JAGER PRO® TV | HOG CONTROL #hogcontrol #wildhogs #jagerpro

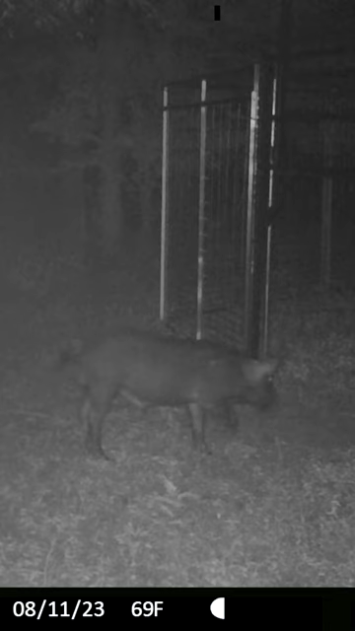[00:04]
He is accompanied by the boar that escaped on the last gate drop. We observe for the next few days, waiting for the perfect timing to trap the two boars.
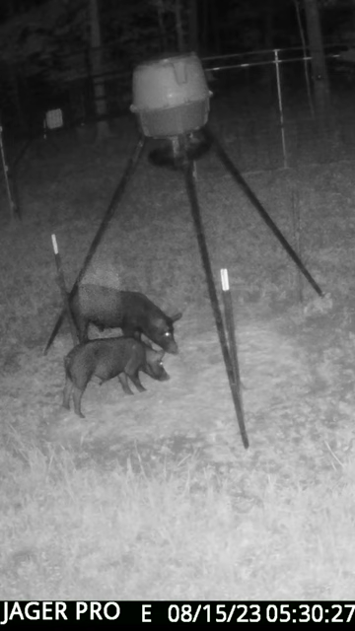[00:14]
Finally, on August 15th, the two boars enter the trap and begin feeding. We waste no time sending the command to drop the gates and successfully get our last two targets.